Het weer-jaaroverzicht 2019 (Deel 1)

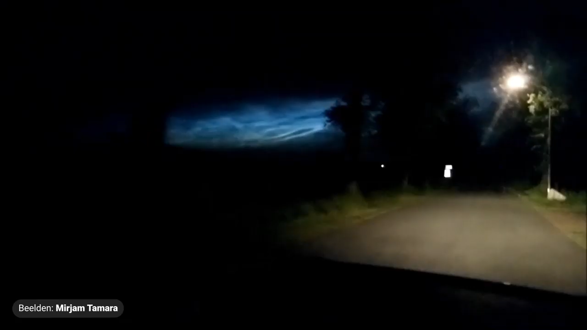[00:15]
En er was deze zomer een uitermate mooi beeld van licht ondernachtwolken.